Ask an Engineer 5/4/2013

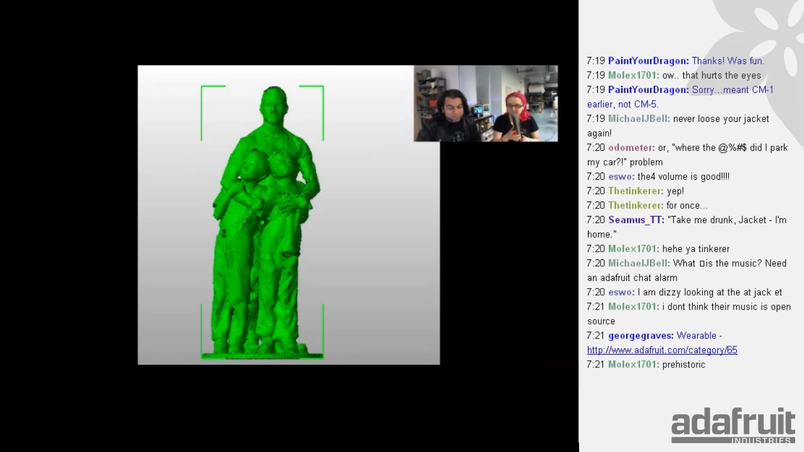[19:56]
You can look at the link on the site. It's this Coney Island 3D Portrait Studio that it's the great Fridini's Coney Island Scannerama.